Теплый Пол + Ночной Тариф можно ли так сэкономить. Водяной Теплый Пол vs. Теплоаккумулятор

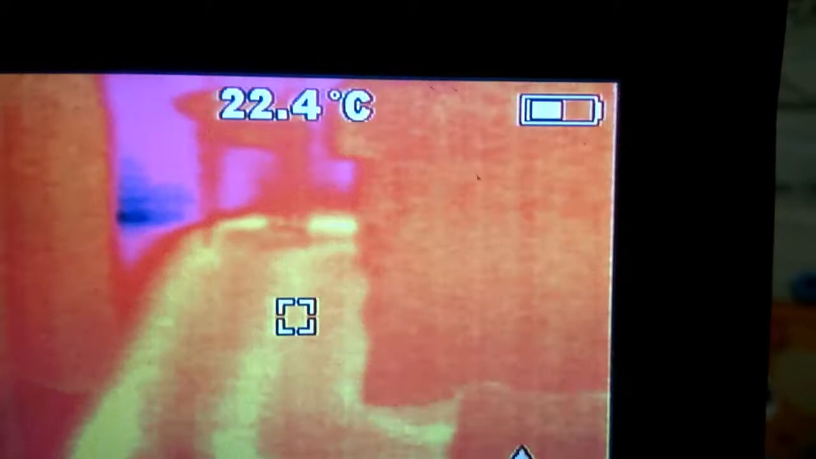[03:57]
On screen: spot 22.4°C
Спустя 2 часа. То есть, всего прошло 4 часа. Пол нагрелся до
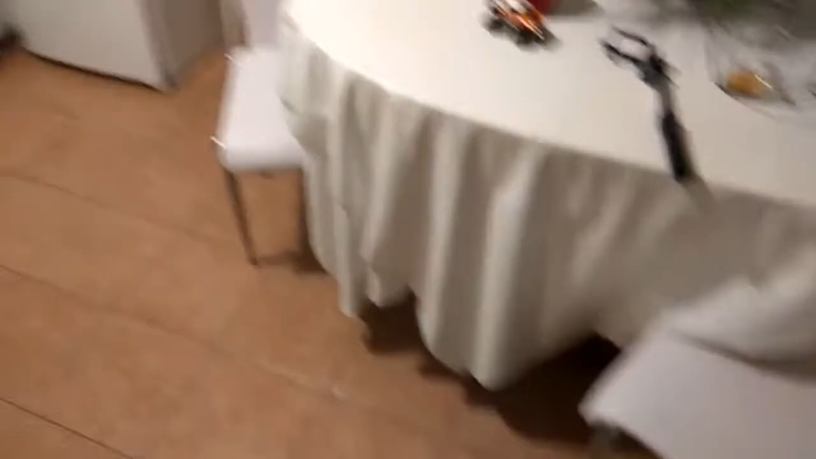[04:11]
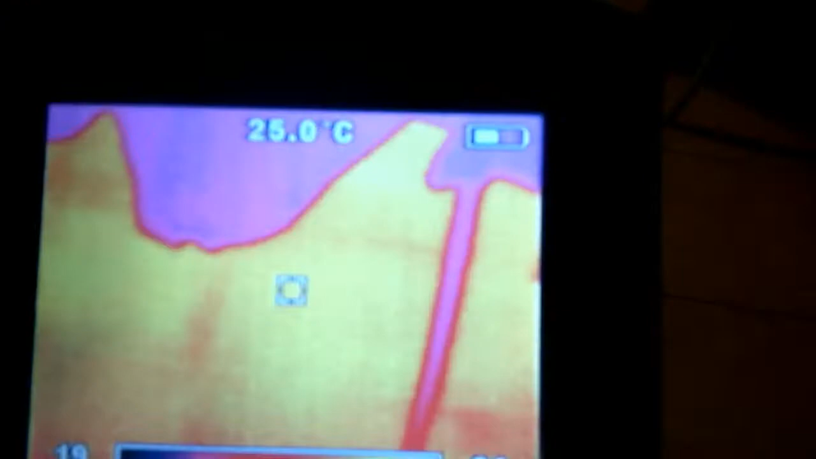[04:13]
On screen: spot 25.0°C
расчетных 25
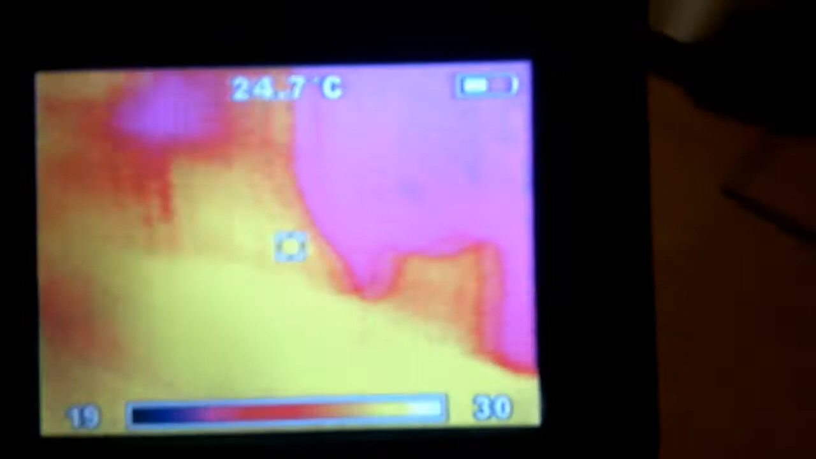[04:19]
On screen: spot 24.7°C
или на более коротких участках 26 градусов.
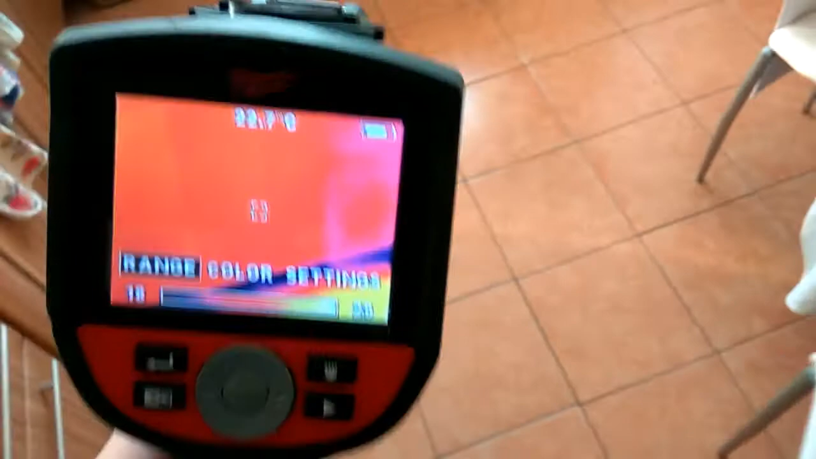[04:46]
Кстати, вот что случается, если под шкафчиком теплый пол мы не делаем.
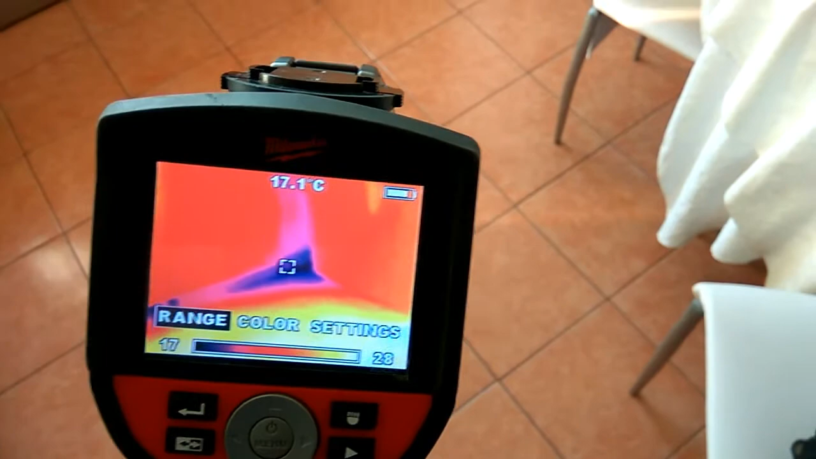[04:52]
On screen: spot 17.1°C
Под шкафчиком температура у нас 17 градусов.
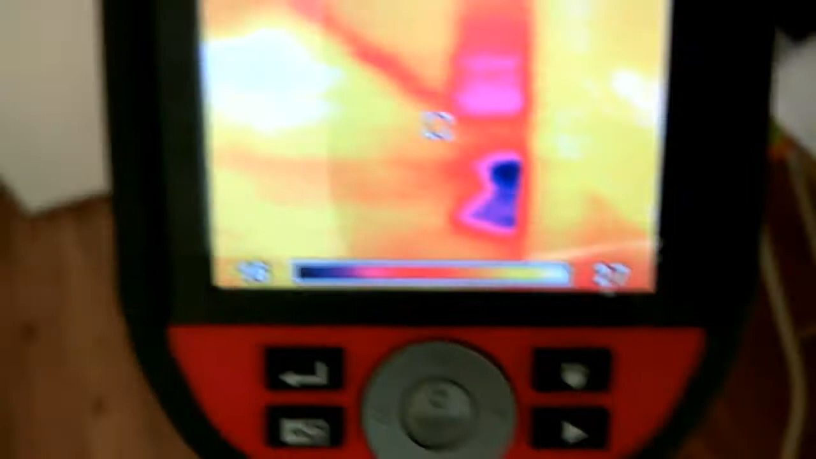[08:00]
Вот сейчас мы смотрим тепловизор, температура на поверхности такая же, как и на стенах 20 градусов. На нагрев работали батареи.
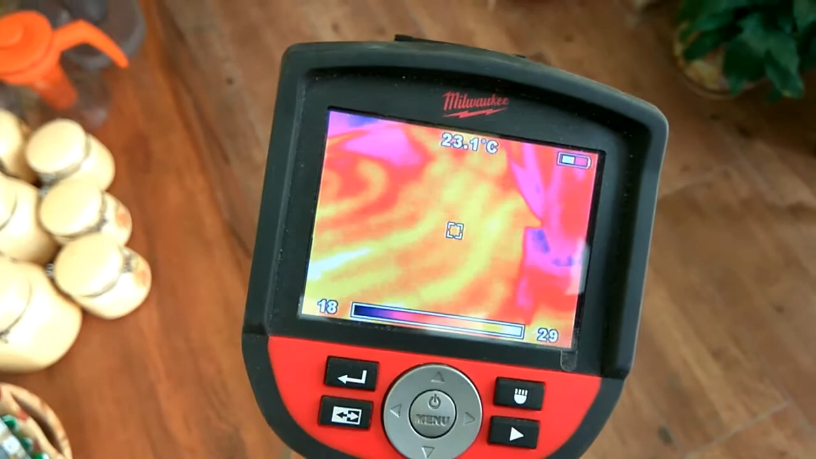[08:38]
On screen: spot 23.1°C
В течение 10 минут температура пола поднялась на 2 градуса, это мы видим в тепловизор.
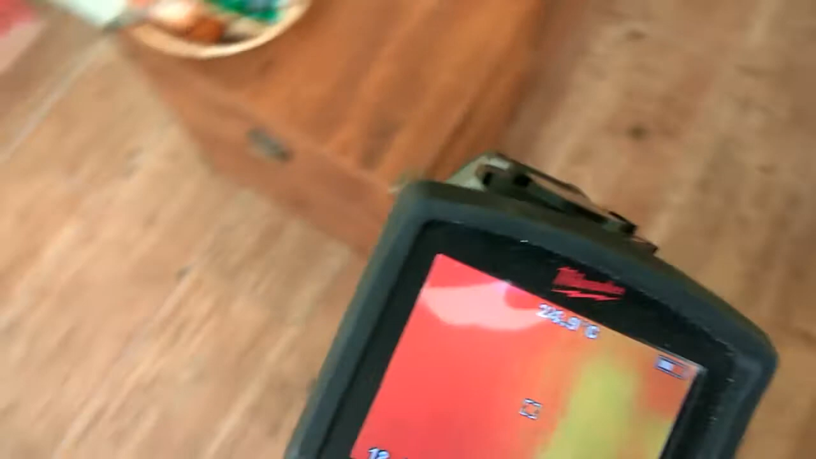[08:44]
Также в тепловизор будем наблюдать за подальшим нагревом пола.
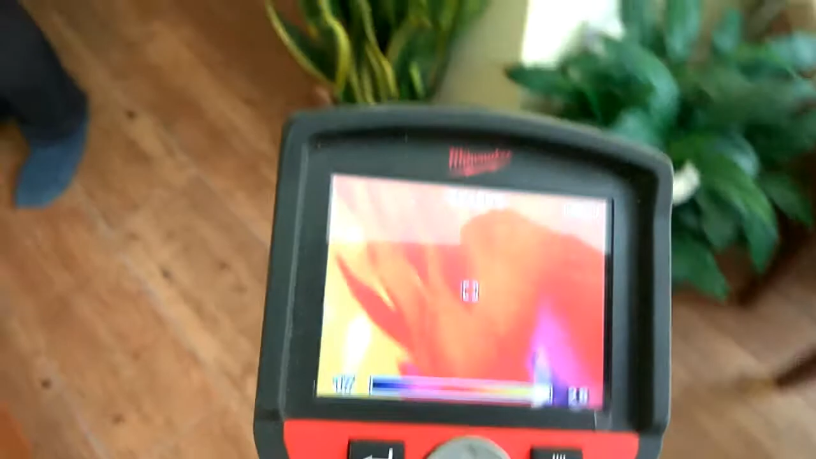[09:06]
что между холодными участками и горячими разница всего 2 градуса,
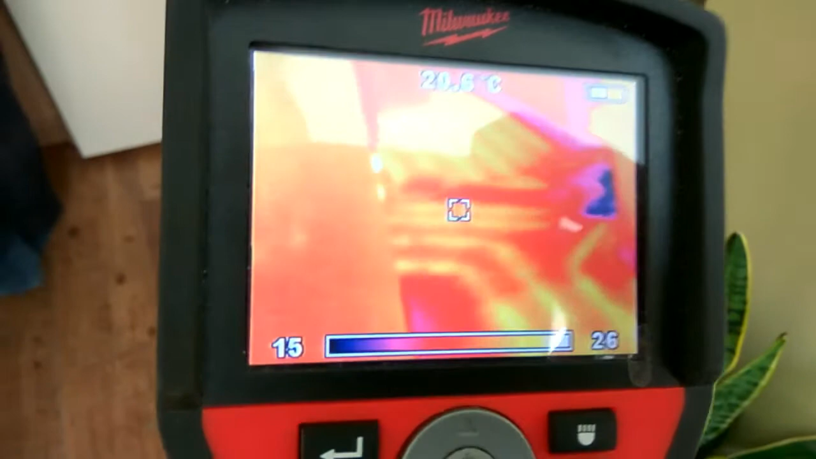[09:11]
что неощутимо ногой, когда мы ходим по полу.
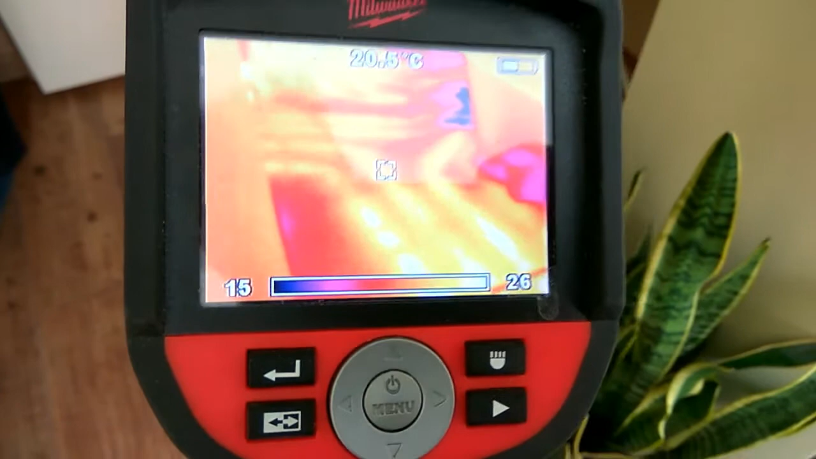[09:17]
Также хочу отметить, что в нижней квартире еще не живут люди.
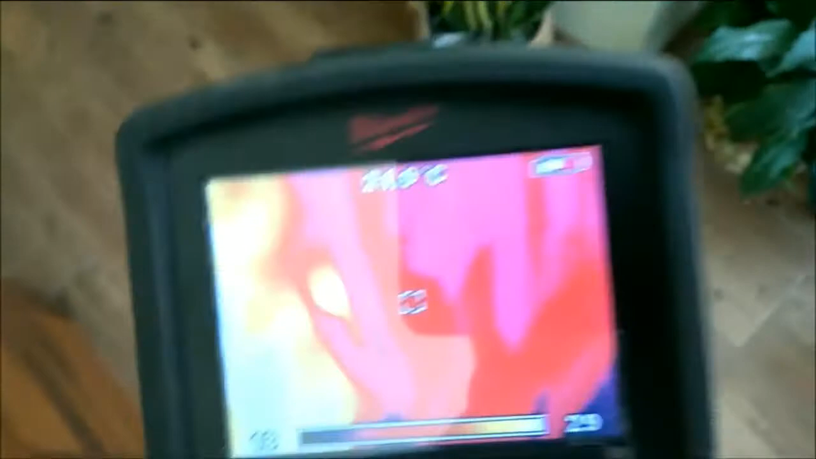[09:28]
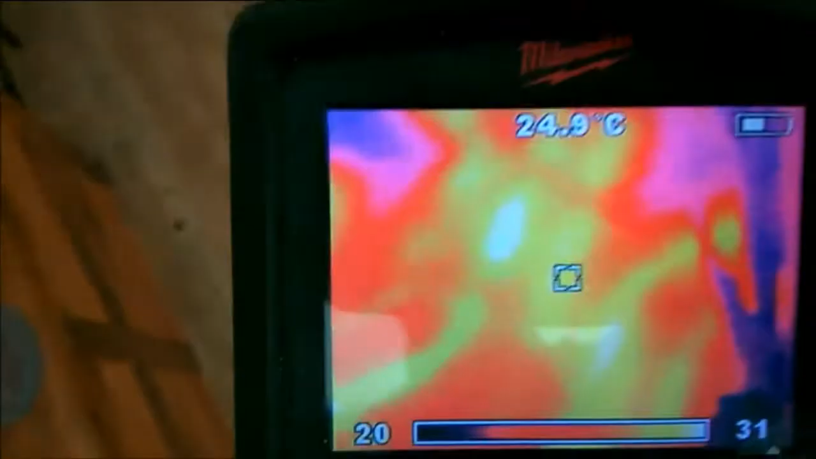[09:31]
On screen: spot 24.9°C
Прошло 20 минут, температура пола выросла до 25 градусов,
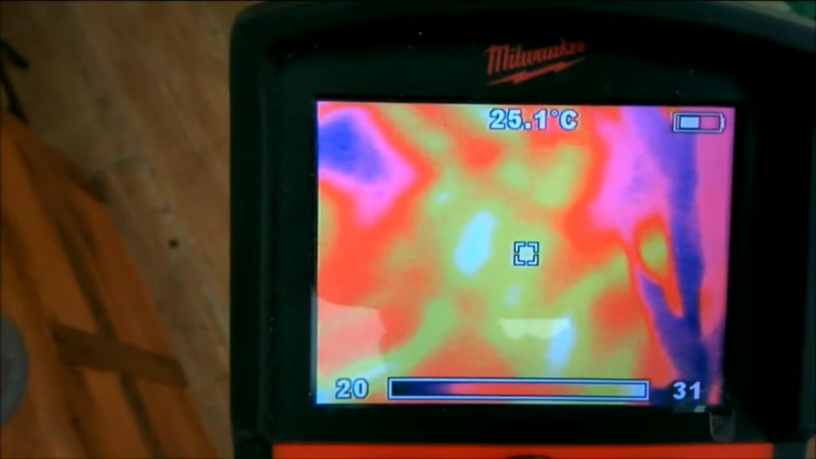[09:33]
On screen: spot 25.1°C
то есть в течение получаса пол нагрелся на 5 градусов.
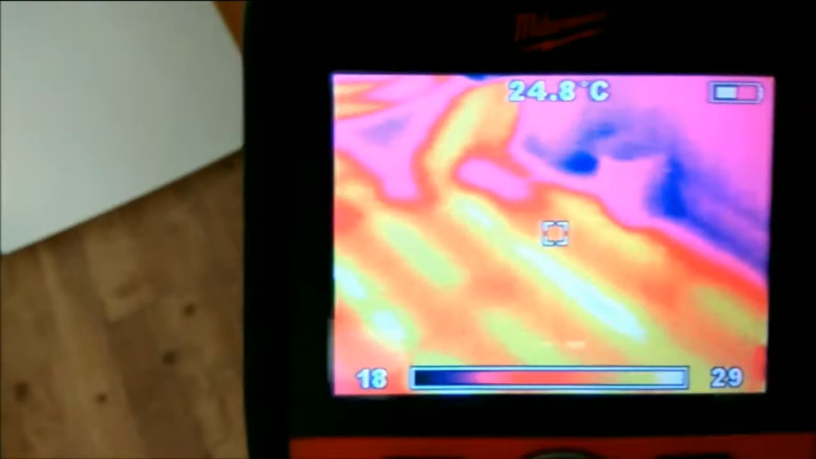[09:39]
On screen: spot 24.8°C
Он уже ощутимо теплый.
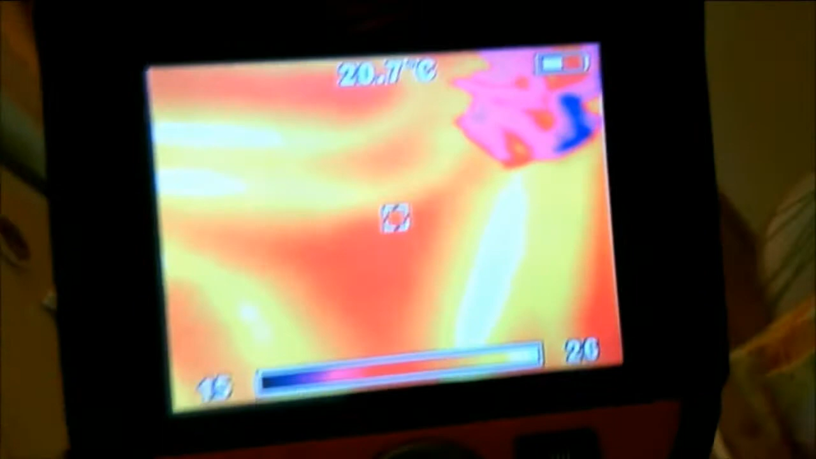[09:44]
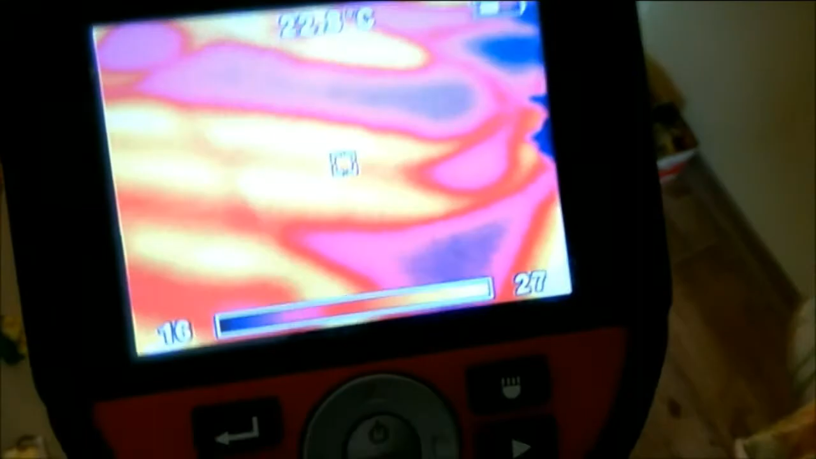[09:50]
В самых холодных участках, там где у нас есть петли,
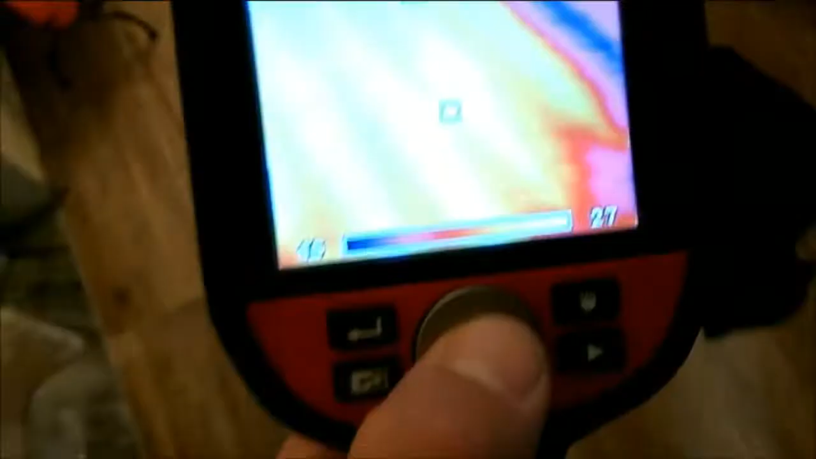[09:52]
температура может отличаться на 4 градуса.